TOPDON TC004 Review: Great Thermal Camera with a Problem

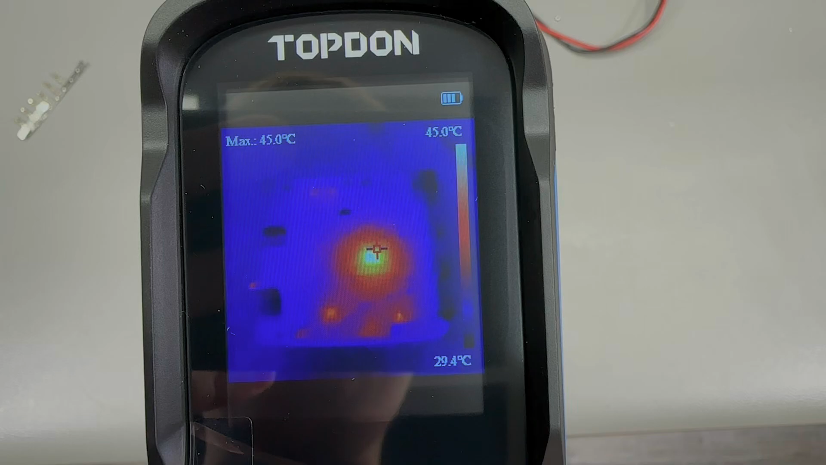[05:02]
On screen: max 45.0°C, scale top 45.0°C, scale bottom 29.4°C
be capable of showing you know individual components but nor does it claim to do so
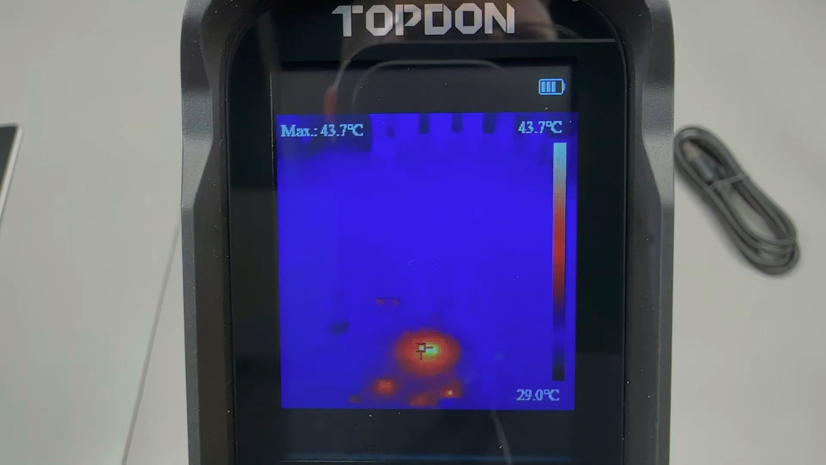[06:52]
On screen: max 43.7°C, scale top 43.7°C, scale bottom 29.0°C
the temperature measurement function does work and i mostly prefer to use this auto tracking feature where it can track the low and high
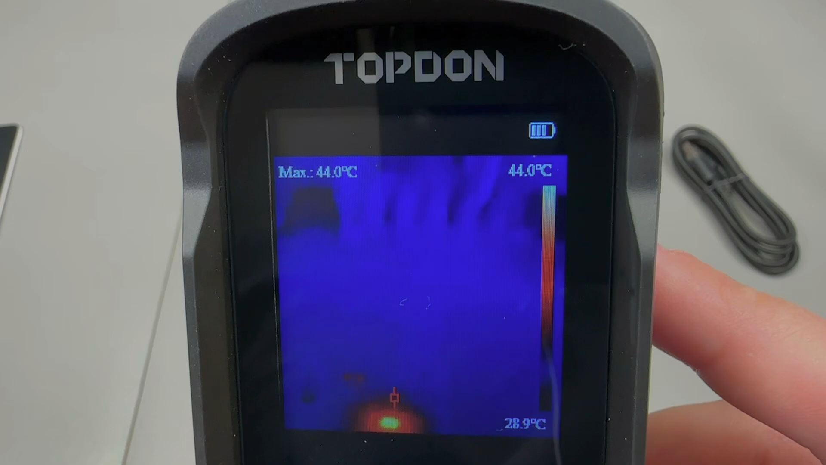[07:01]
On screen: max 44.0°C, scale top 44.0°C, scale bottom 28.9°C
spots from the image but you need to make sure you have the correct range selected in the settings and these ir cameras will typically have a low and high range
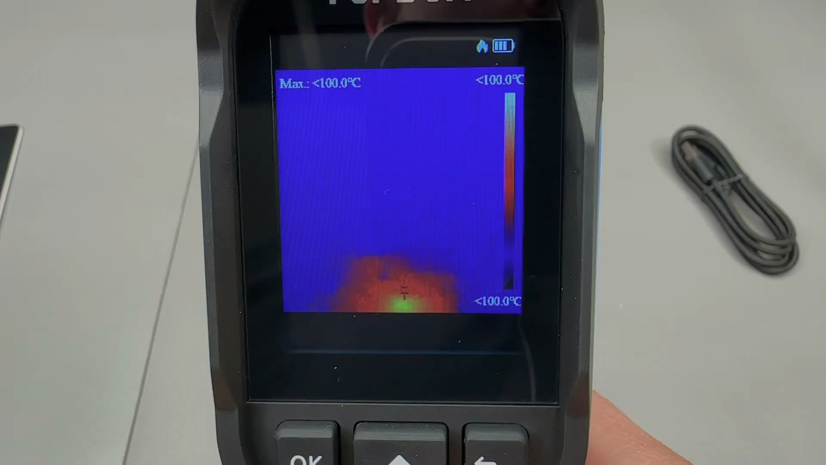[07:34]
by using the arrow keys you can scroll through a few different image modes
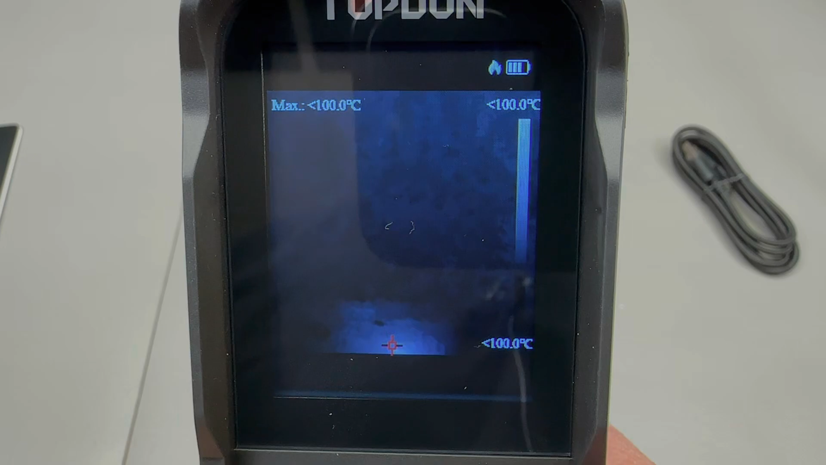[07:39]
personally i remain a fan of the standard image mode but
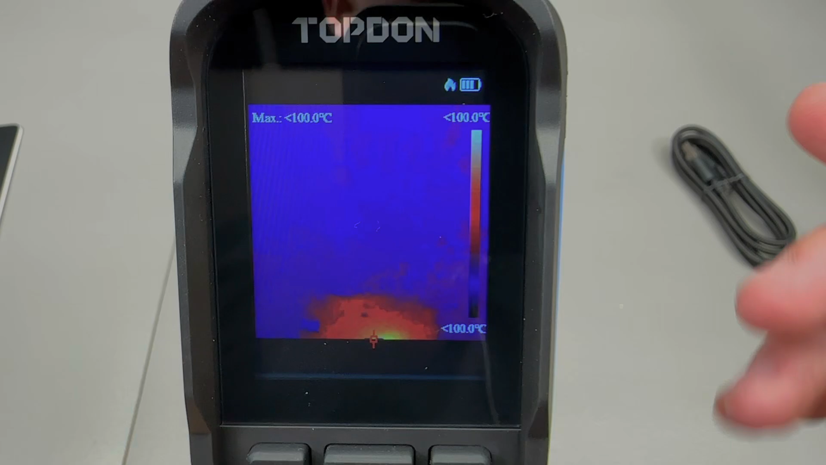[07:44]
that's just me you could be a fan of the black and white mode and that's fine i would say that
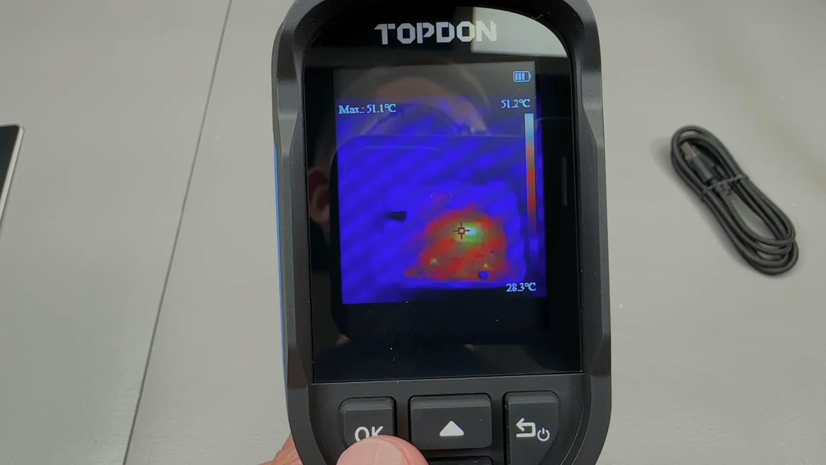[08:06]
On screen: max 51.1°C, scale top 51.2°C, scale bottom 28.3°C
price point it's certainly usable for general inspection of electrical panels solar panel installations
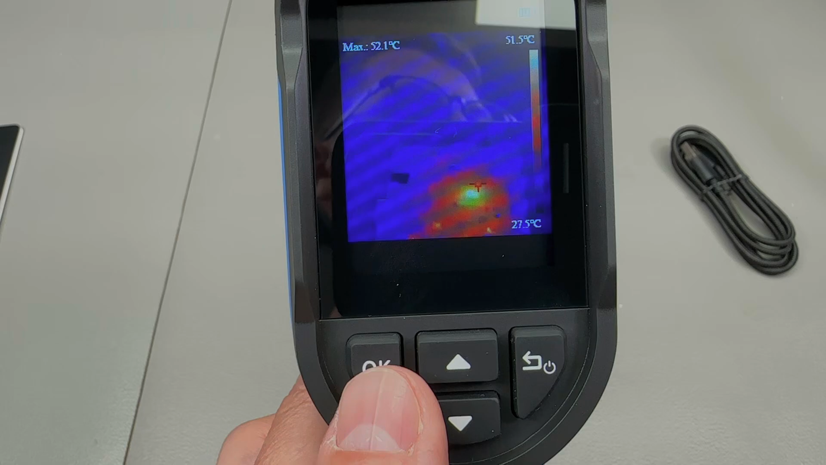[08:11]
On screen: max 52.1°C, scale top 51.5°C, scale bottom 27.5°C
ac units stuff like that refresh rate of 25 hertz allows you to do smooth
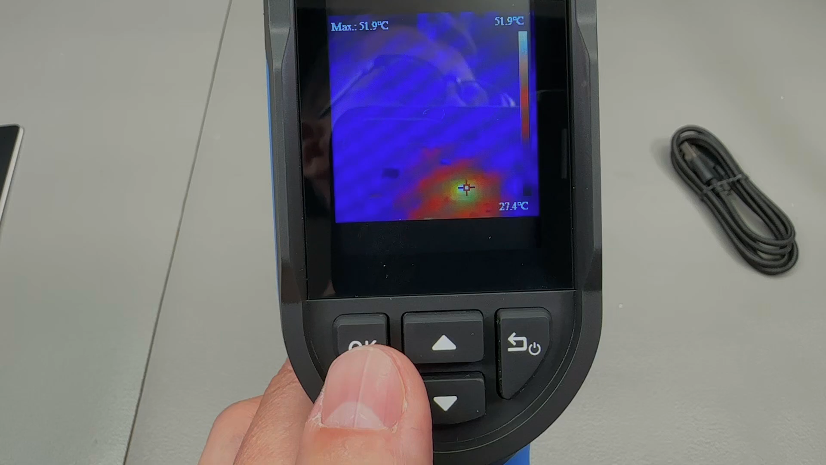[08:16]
On screen: max 51.9°C, scale top 51.9°C, scale bottom 27.4°C
inspection battery life is great camera is nice it's pretty light when you hold it in your hand